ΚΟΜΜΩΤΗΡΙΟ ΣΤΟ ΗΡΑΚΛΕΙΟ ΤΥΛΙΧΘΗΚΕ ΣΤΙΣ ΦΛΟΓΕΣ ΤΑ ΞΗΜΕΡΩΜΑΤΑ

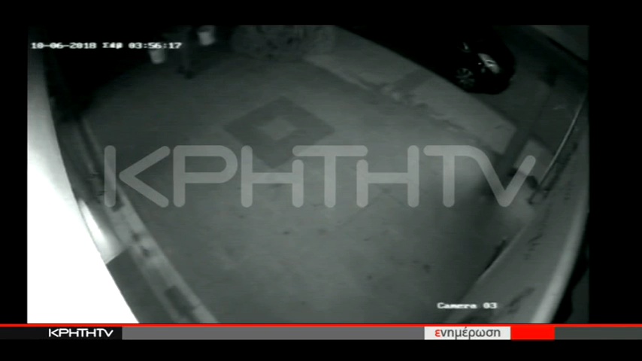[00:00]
Ωρα 4 στα ξημερώματα. Άγνωσος δράστης, ο οποίος φοράει κράνος, αφήνει να κουβάμε γκαζάκια στην είσοδο κομωτηρίου στο μασταμπά.
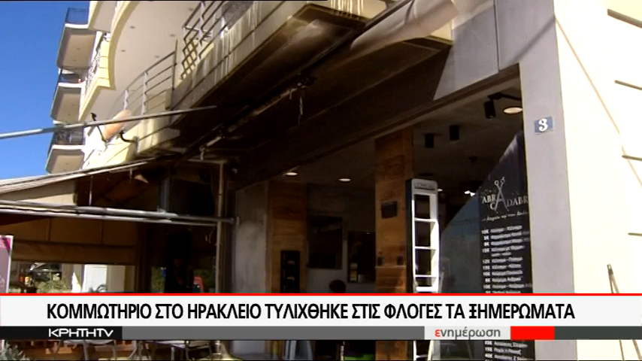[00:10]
Με γρήγορες κινήσεις, ρίχνει έφλεκτο υλικό σαν γκαζάκια. Αποχωρεί από το σημείο και επιστρέφει μετά από ένα λεπτό και να βάλει φωτιά, ολοκυρώνοντας την καταστροφική δράση του.
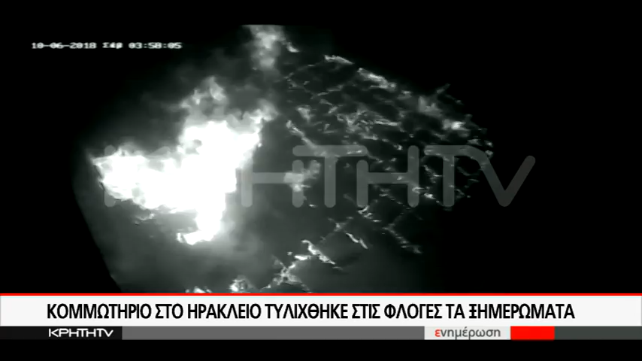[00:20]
Ακολούθησαν στιγμές πανικού στη γειτονιά, ενώ στο σημείο έσπευσαν άμεσα δύο οχήματα της προσβασικής υπηρεσίας με 7 άντρες και την κατάσβεση της φωτιάς. Σε ένα κουβά είχαν βάλει τέσσερα γκαζάκια και ήρθαν και ρίξανε κάτι, δεν ξέρω, ήταν βενζίνα,